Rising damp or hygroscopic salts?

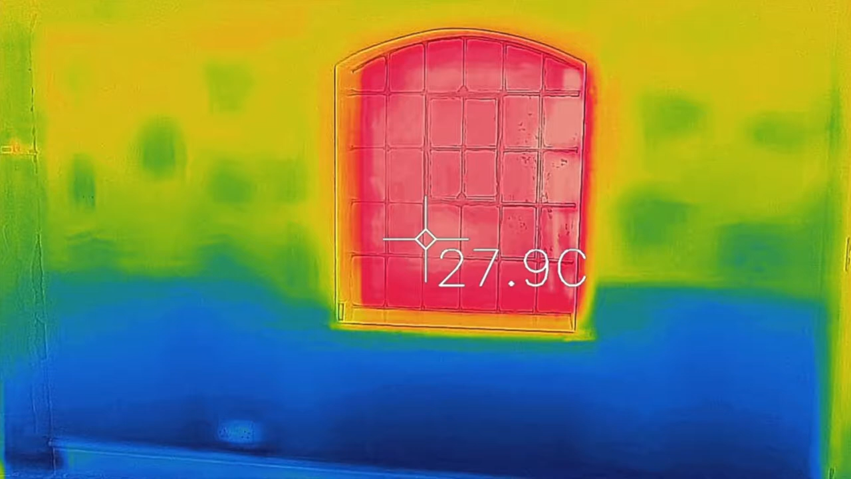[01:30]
On screen: spot 27.9°C
Hygroscopic salts are relatively easy to diagnose,
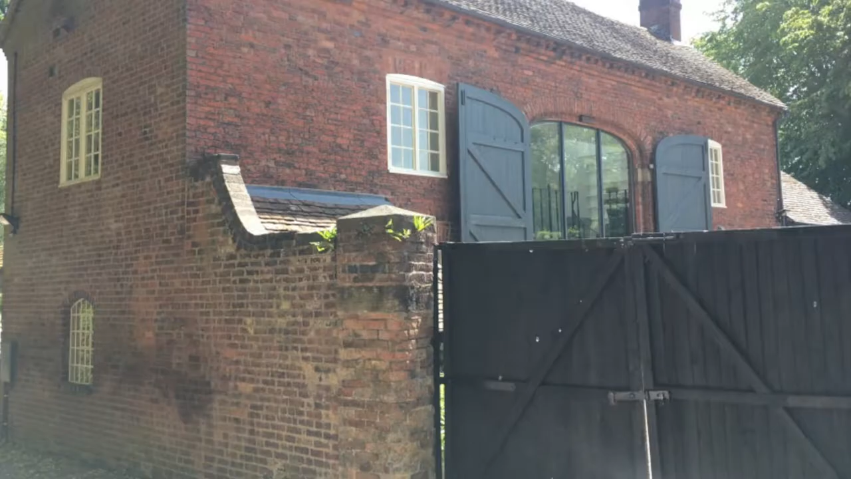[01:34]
as water at normal levels of humidity evaporates, leaving a cold patch, whereas damp from hygroscopic salts only evaporates below the critical relative humidity, which is about 50% for calcium nitrate, the most common hygroscopic salt found in homes.
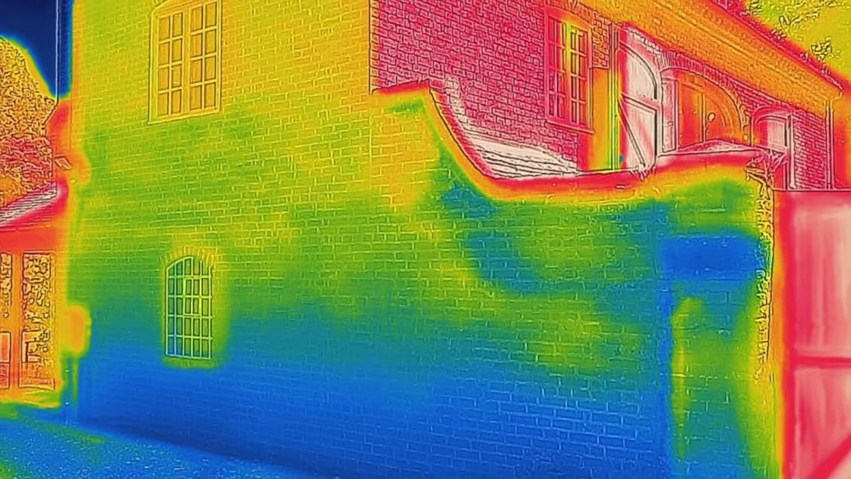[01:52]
It therefore does not show up as distinctly through an infrared camera as normal damp.
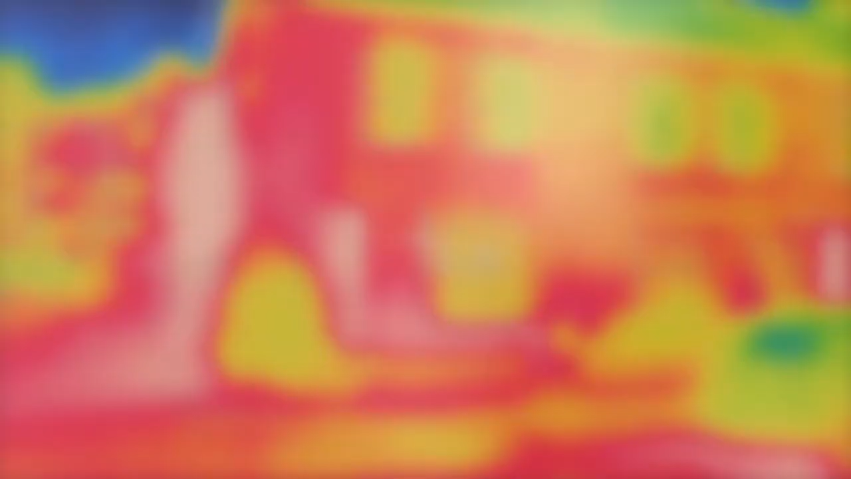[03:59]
Looking through a thermal image, you can see heat loss through the short section of wall,
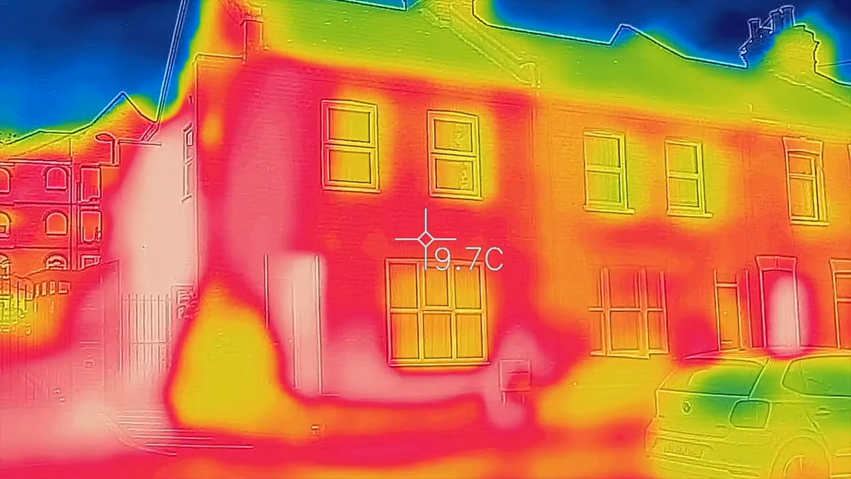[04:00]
On screen: spot 9.7°C
which is acting as the thermal fin.
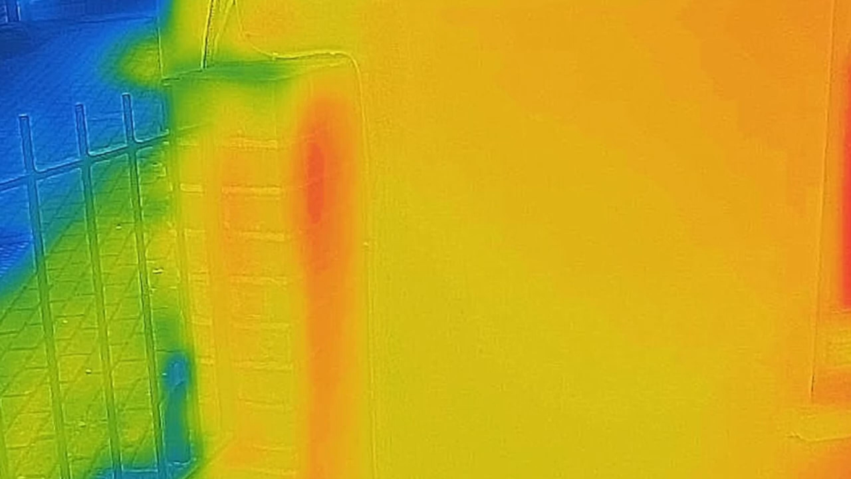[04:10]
Our last property had a good example of a short section of wall acting as a thermal fin, increasing the risk of mould in the corner.